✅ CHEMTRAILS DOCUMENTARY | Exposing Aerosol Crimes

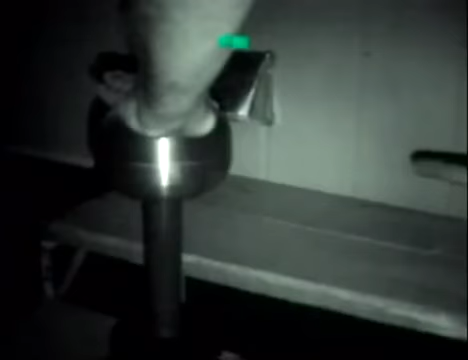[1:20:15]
In that tube, there is an ionized gas,
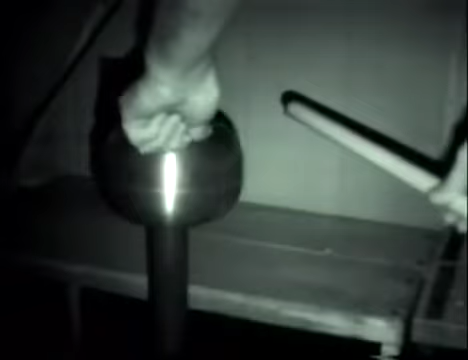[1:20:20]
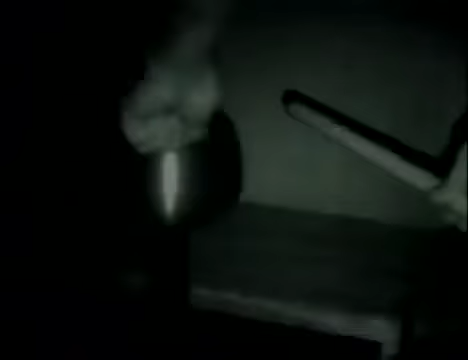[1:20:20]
and energy can easily be sent through that tube to produce the effect of light in that case.